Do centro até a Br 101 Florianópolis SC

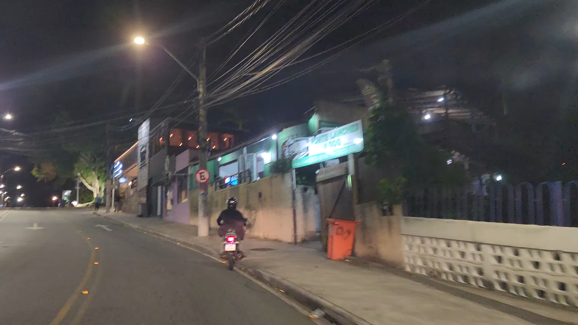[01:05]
Aí um caminho, tá? Eu tô aqui na área da ilha, né?
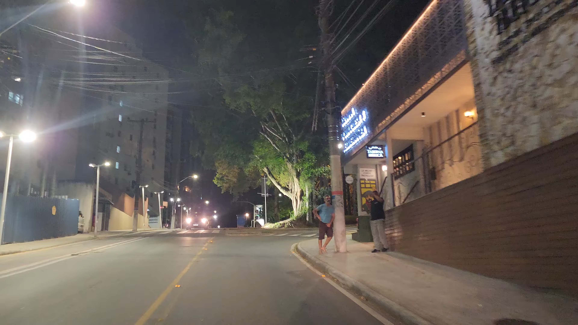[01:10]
Quer ver, ó? Agora vamos entrar aqui, bonitinho.
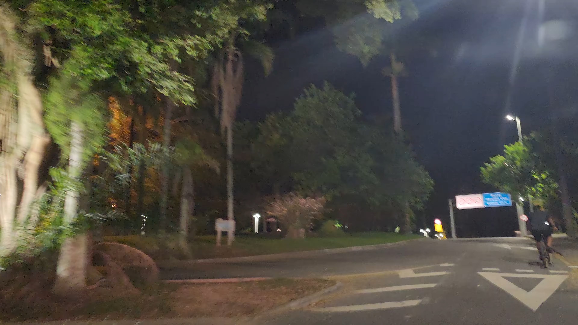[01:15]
Olha aí, a cabeceira da ponte tá ali, ó. Quer ver? Pronto, ó. Ponte Ciro Luxo, ok?
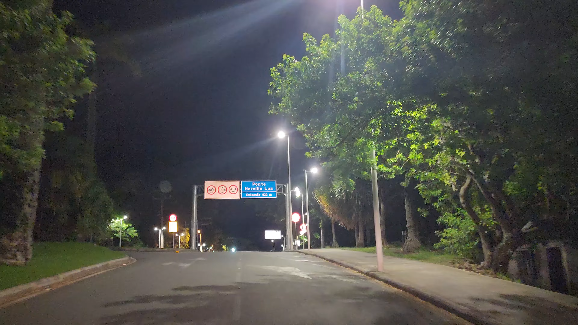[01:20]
Vamos seguir aqui, então. Aqui no lado é um parque da Ciro Luxo.
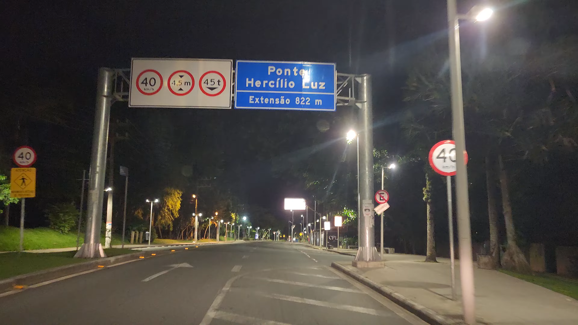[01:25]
É, da Luz, né? Da Luz. É, Parque da Luz, aqui, do lado esquerdo. Vamos lá, então.
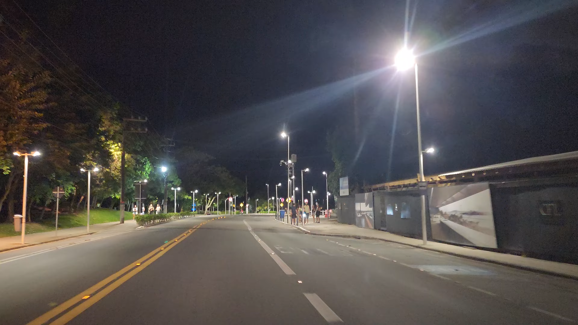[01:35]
Eu vou lá atravessar, vou lá no continente e volto para a ilha, tá? Fazer um passeio de... Dancei. Ué?
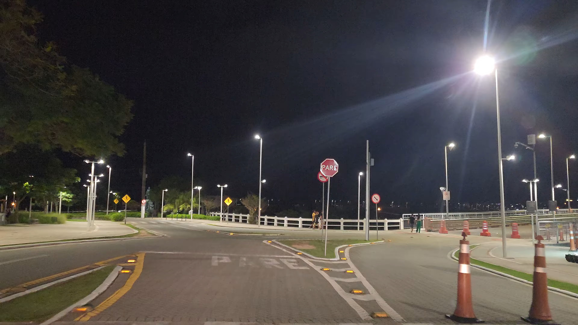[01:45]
Toda fechada. Ué, o que que aconteceu? O que aconteceu, caramba?
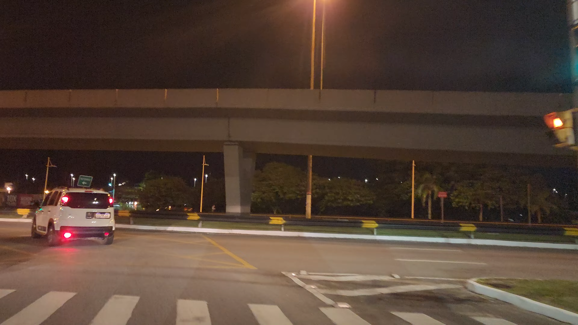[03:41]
Tem um retorno aqui, ó. Tá dizendo que tem um retorno. Olha o viaduto aí, ó. Beleza? Olha a rodoviária ali, ó, à direita. Tá vendo?
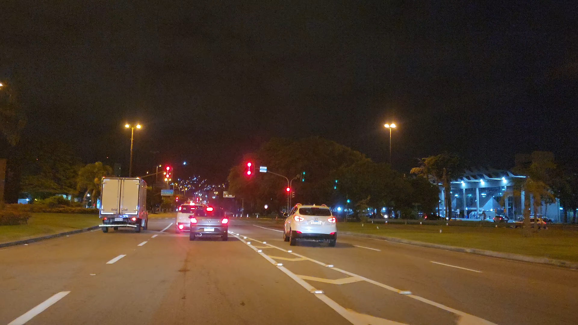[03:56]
Eu tenho um vídeo aqui de toda essa região aqui, ó. Vamos lá. Eu tenho que puxar pra direita aqui, pessoal, tá? Tem que manter a direita, ó. Tá?
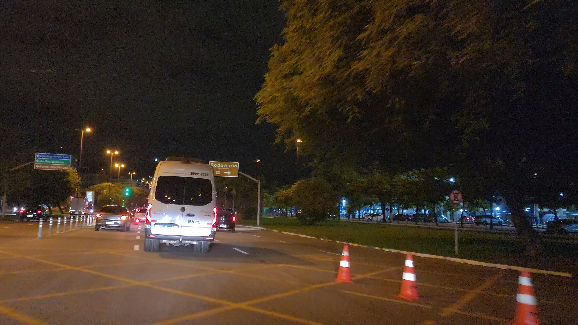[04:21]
Rodoviária ali, tá vendo? Aí vou puxando aqui, puxando. Ó, se quiser entrar na rodoviária, tem que entrar aqui à direita, tá? Então vamos seguir em frente. Aqui eu vou mantendo, porque eu vou entrar ali, ó. Tá?
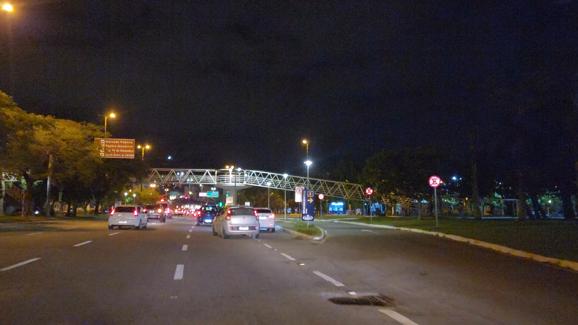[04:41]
Ó, tem uma passarela aqui, ó. A frente aí, à esquerda, tu vai lá pro centrão, ó. Ali, ó. Tá vendo?
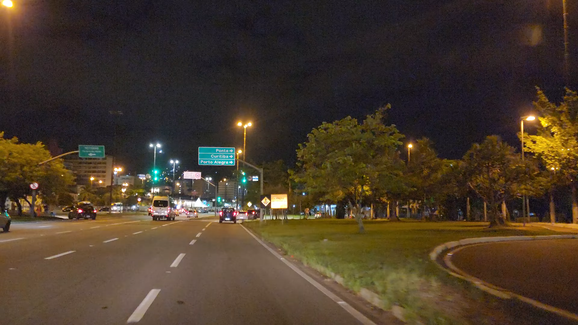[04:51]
Ponte, Curitiba, Porto Alegre, aqui, ó. Então é aqui que nós vamos entrar. O sinal tá aberto. Vamos seguir. Deixa fechado para o pedestre.
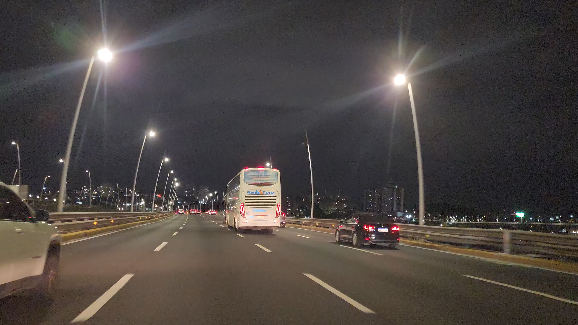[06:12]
Da ilha até o BR-101. Aí lá você escolhe, né? Se você quer para o Rio Grande do Sul ou para Joinville, parte norte. Joinville é parte norte. Aqui na frente agora é a área continental de Florianópolis, né? Bairro Coqueiros, bairro Estreito, tá entendendo? Aqui na frente, ó. Agora aqui pra frente ele, a gente chama de BR-282.
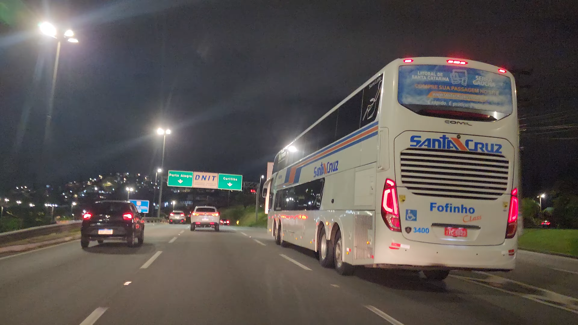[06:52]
Aqui eles liberam 100 por hora, tá? Nessa via expressa aqui, ó. Olha onde bonitão aí, gente.
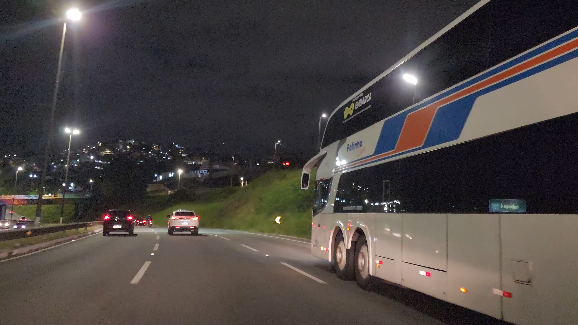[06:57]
Olha que bonitão aí. Uma passarela.
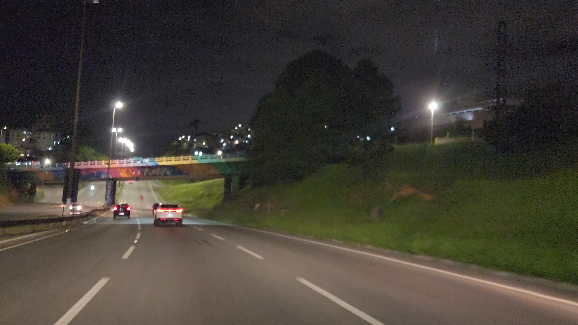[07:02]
Estamos na BR-282, sentido BR-101, tá?
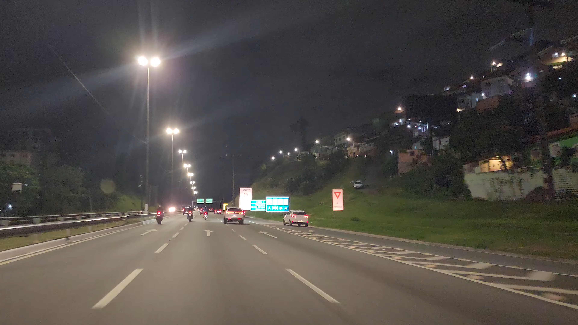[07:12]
Ali, tá vendo? À direita, Coqueiros, Rio Silveira, Capoeiras. Capoeiras é aqui no lado esquerdo.
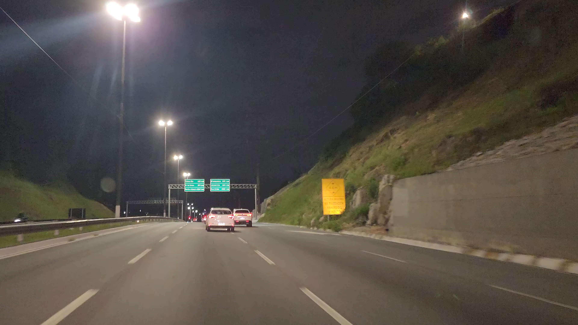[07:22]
Tubarão 135. Criciúma 195, Porto Alegre 460 km, Blumenau 130 km, daqui da Floripa. Blumenau é pra parte norte, tá, gente? Mas Porto Alegre não é pra lá, mas é pra cá. É, Porto Alegre é lá na BR, né, Nata, que sai. Ah, tá, estamos na outra.
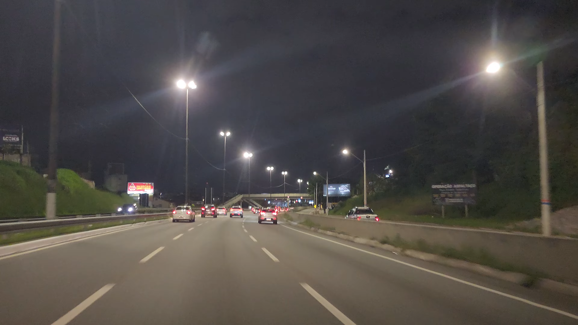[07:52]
É lógico que se trânsito aqui, né, gente? É tranquilo, tá? Eu tô 80 por hora aí só pra filmar bonito aí. Ó, a passarela aí, ó. Ó, esse aqui, à direita você vai lá pro bairro Abraão, Capoeiras, tá vendo ali, ó? Tudo é o bairro aqui na frente. Do lado esquerdo. Aqui eles mandam andar 100 por hora, tá, gente? Não vai mais que isso aí, senão o radar te pega.